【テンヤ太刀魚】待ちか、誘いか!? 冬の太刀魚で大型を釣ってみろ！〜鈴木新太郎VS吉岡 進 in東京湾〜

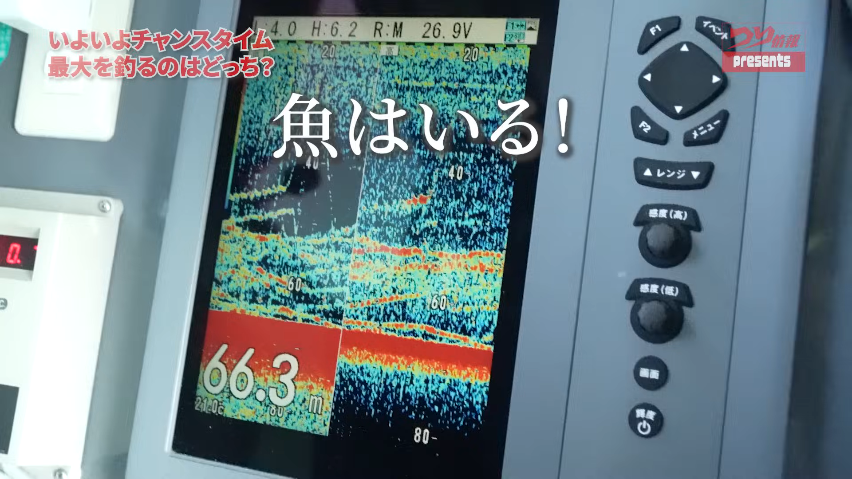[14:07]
On screen: depth 66.3 m
えいえいえいふわっとな何かどちらにって言うと汚れって言う中に
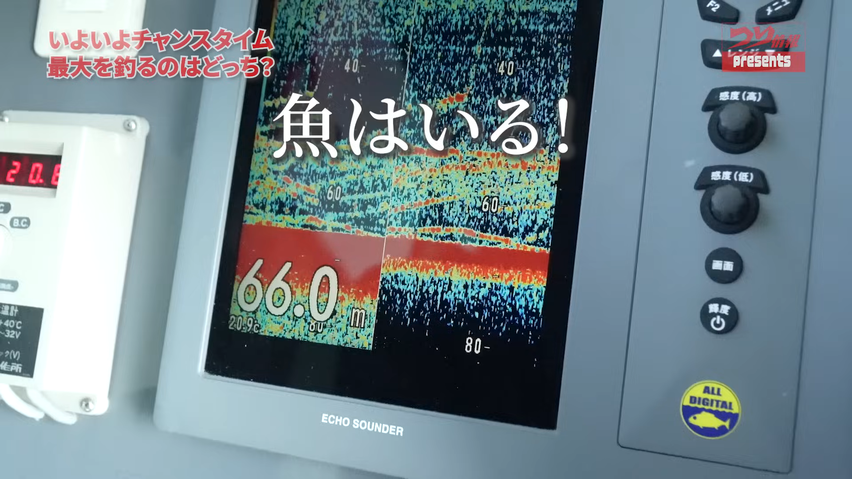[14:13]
On screen: depth 66.0 m
反応が入ってくるそれとチャッチンはどれなんですかチャヨどちらにとたぶんこういった60のこういった点々反応が